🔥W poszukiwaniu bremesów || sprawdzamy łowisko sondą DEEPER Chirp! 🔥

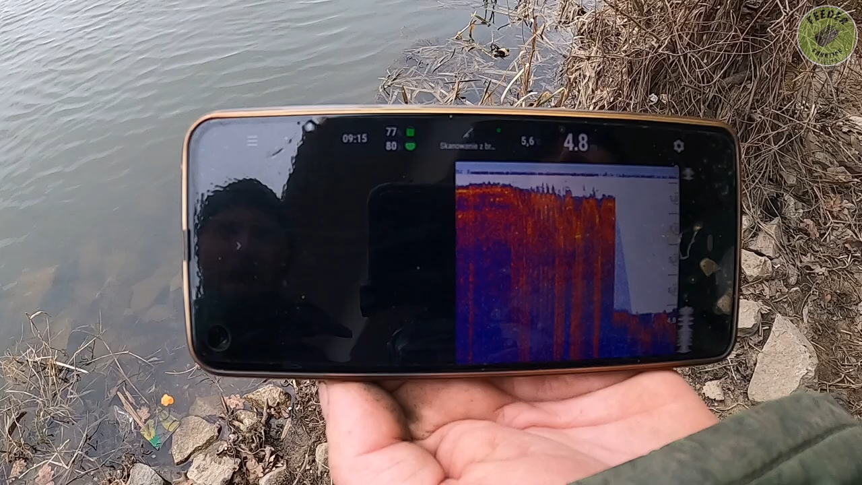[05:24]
Teraz nie ma ryby. I co Wojtek? Uciekły. Uciekły. Teraz się dipper zaczął. Nie wiem co jest. Nie, idzie, idzie. Idzie? O, teraz poszedł.
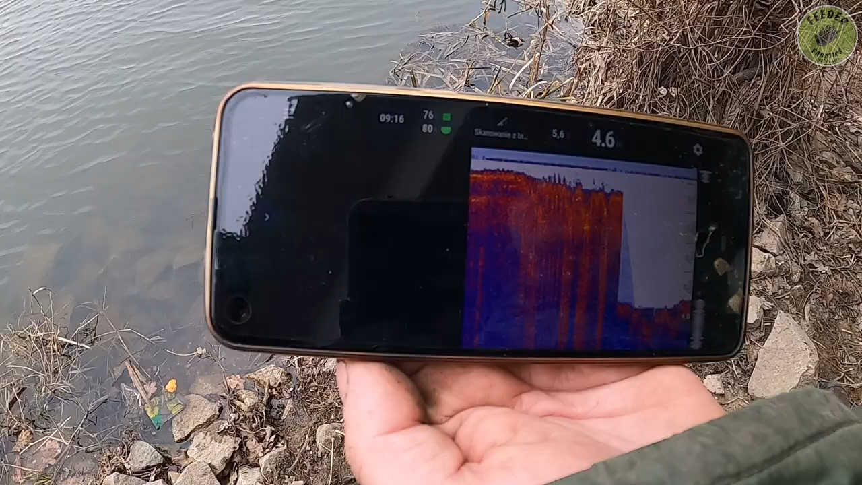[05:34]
Nie ma nic? Nie ma nic. Teraz Wojtuś byś mi podciągnął na 25 tak na oko.
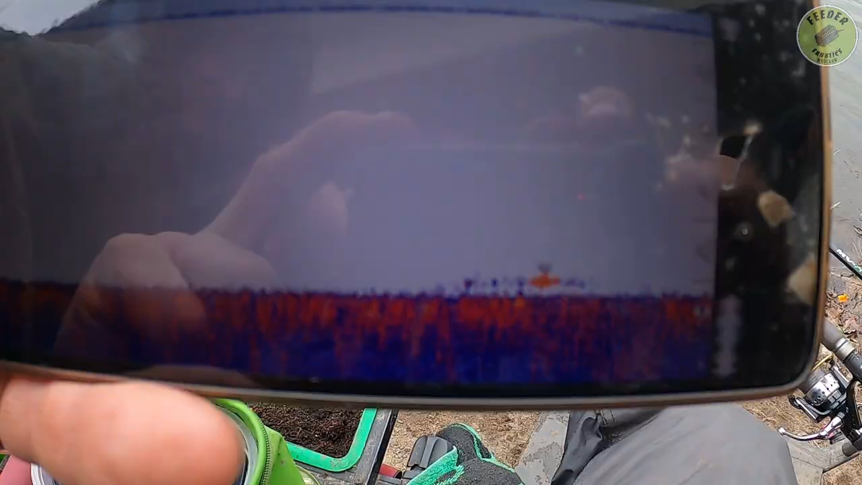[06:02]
Jest u mnie w łowisku jedna ryba teraz.
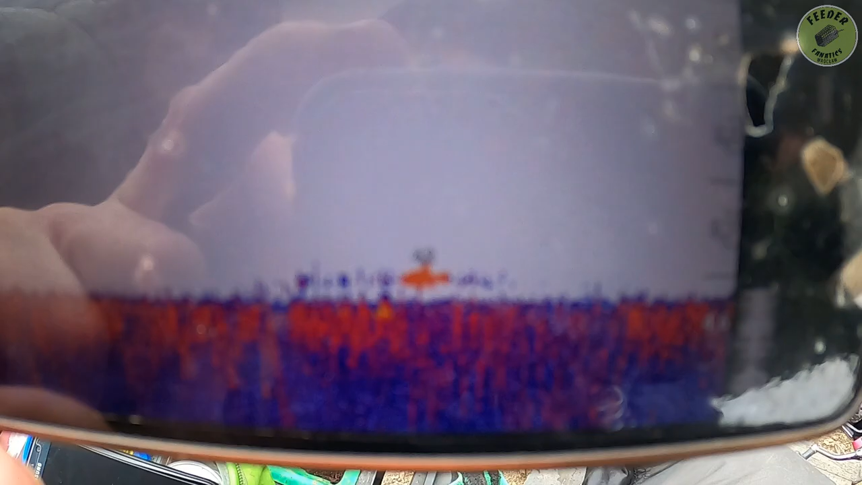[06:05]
Zobaczcie. Dipper pokazuje, a tu wcześniej pokazywał taką ławicę.
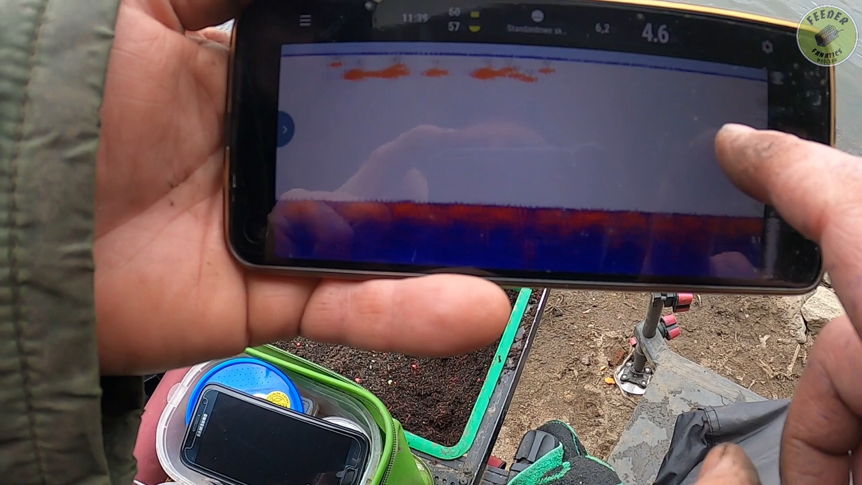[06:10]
Zobaczcie, przy samej powierzchni małe i średnie ryby.
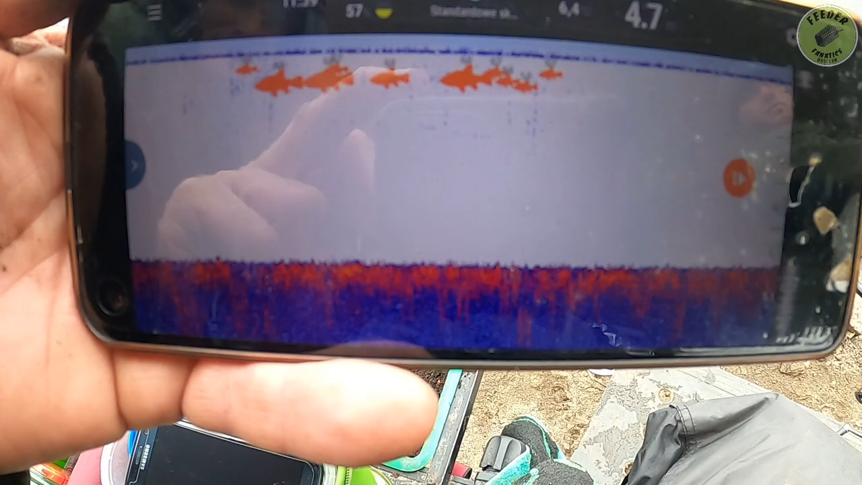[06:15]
A teraz mi pokazuje, że jest u mnie...
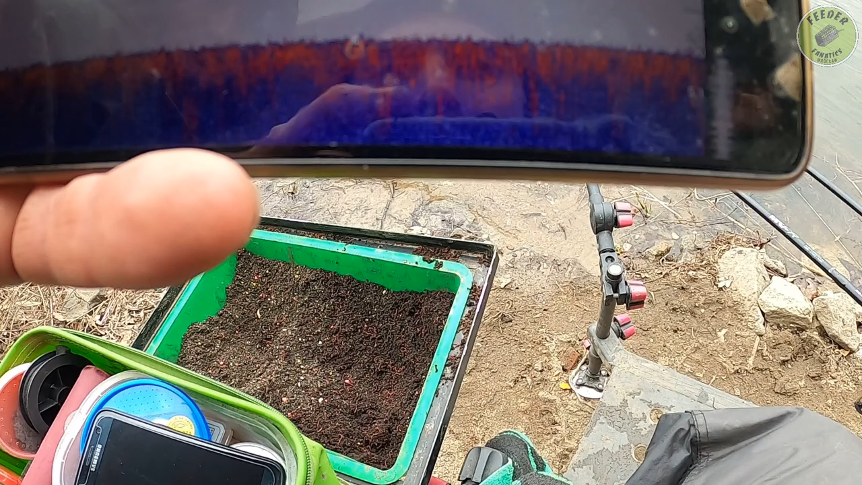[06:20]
Bo już nie ma nawet tej ryby. A nie jest. Tu. Na 4...
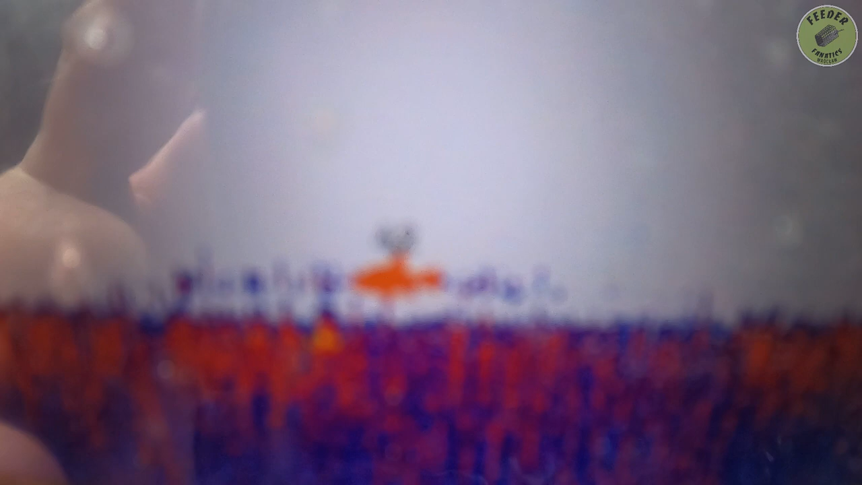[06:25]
Kurde, nie słyszy mi się ładnie... Coś jest z ostrością.
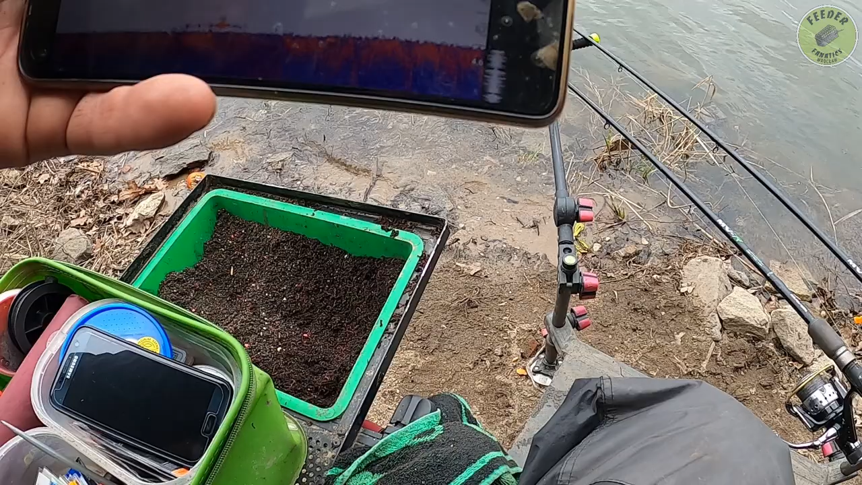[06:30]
Na 4,2. Musiszcie mi uwierzyć. Na 4,2 jest ryba.
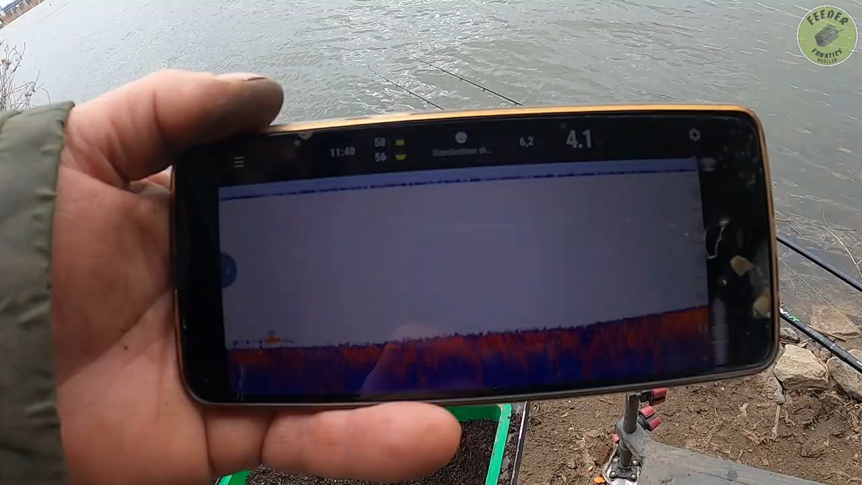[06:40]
No ale jeszcze raz wrzucimy tam.
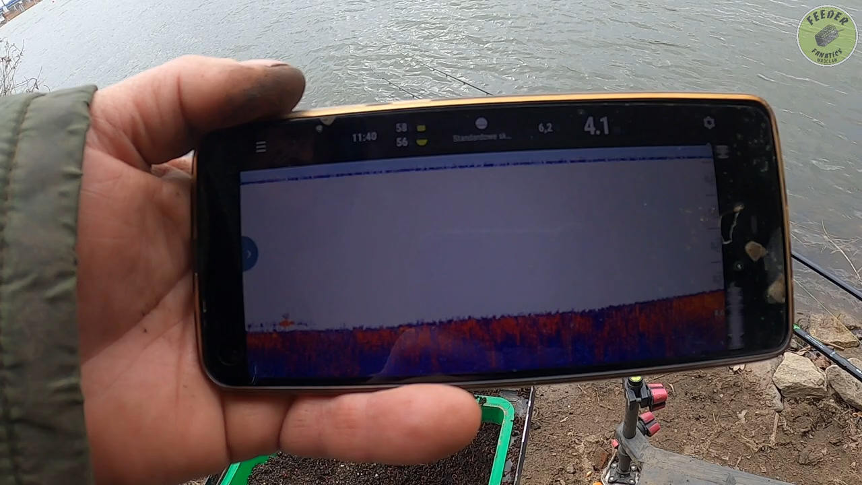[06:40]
Ogólnie żeśmy tak teraz rzucali tym diperem po różnych naszych łowiskach, trzech różnych łowiskach i nigdzie nie ma ryb.
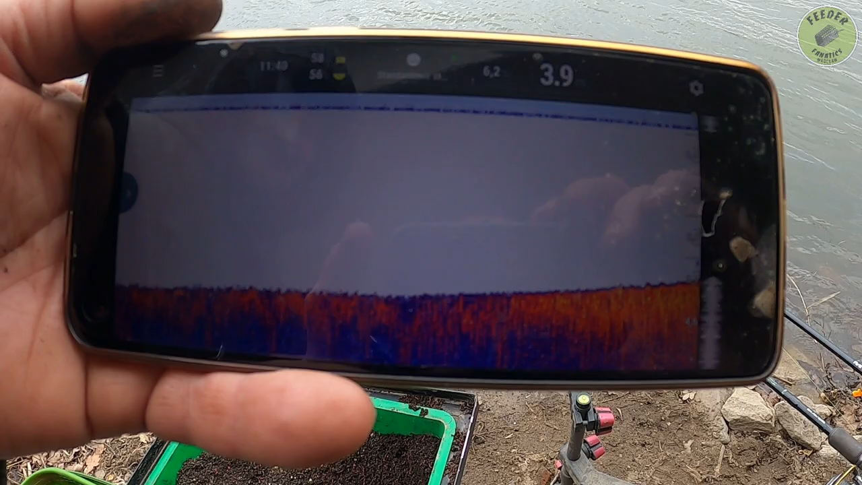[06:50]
Dopiero u mnie pokazało tą ławicę, co szła pod powierzchnią od jakiegoś czasu. No ma... przy brzegu się zaczyna coś.
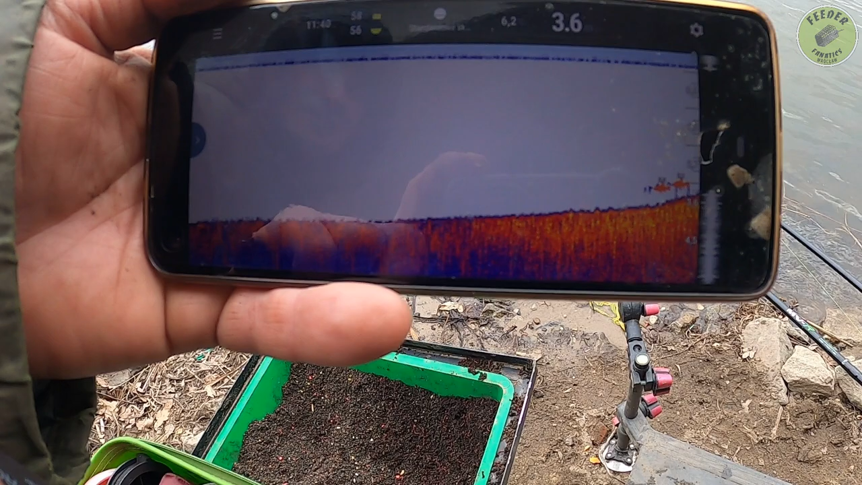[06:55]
O jest, przy brzegu dopiero... Na załamaniu jakby na wypłycenie...
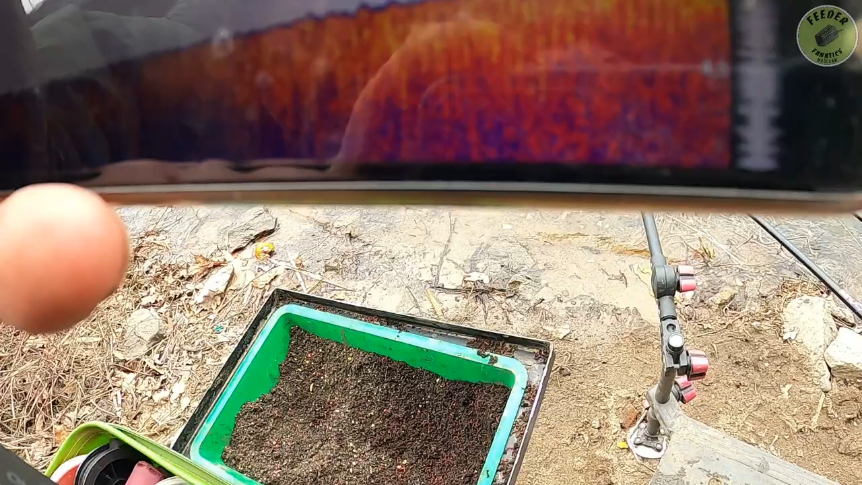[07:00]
Zaczyna się wypłycenie,
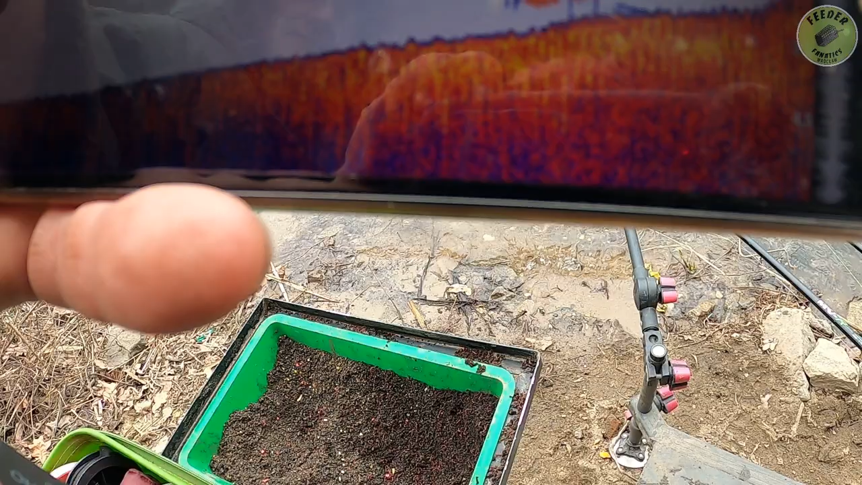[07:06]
zaczyna się początek wypłycenia i na 3 metrach dopiero dwie ryby jakieś następne.
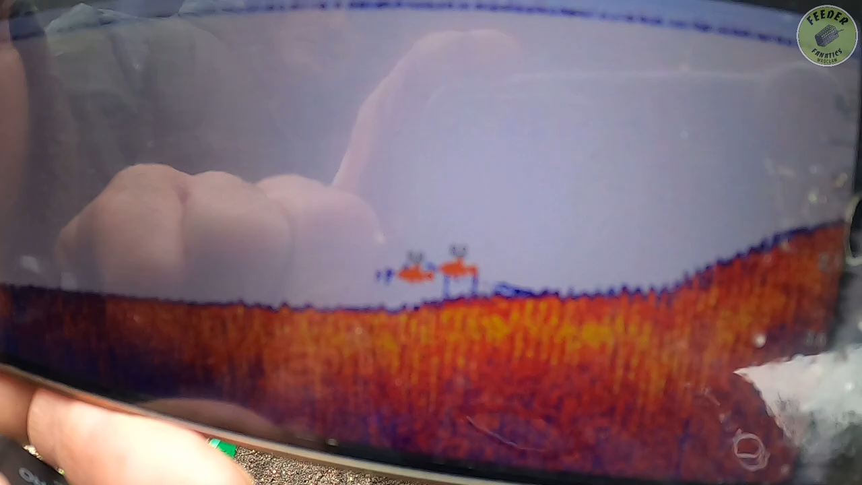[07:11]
Prawdopodobnie drapieżniki. Zobaczcie jak to blisko brzegu już... Tu już jest deeper dokładnie. 3-4 metry od brzegu. To jeszcze jeden rzuc, nie?